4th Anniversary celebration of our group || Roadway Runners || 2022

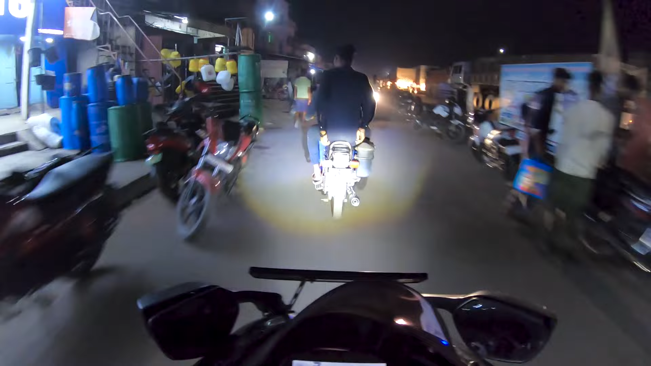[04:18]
है कि इसा मोल में ट्रक का बहुत ज्यादा यहां पर
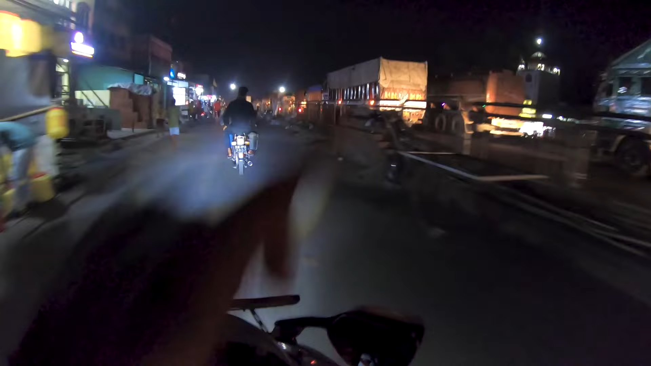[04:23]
जाम लगता है बहुत लंबा जाम लगा है यहां पर और हम लोग एक ताइडवाले रास्ते से जा रहे हैं इदर देख रहे हैं कितना ट्राफिक है यहां पर चॉक है ना इसलिए इतना जाम होता है तो अब पहुंच गया है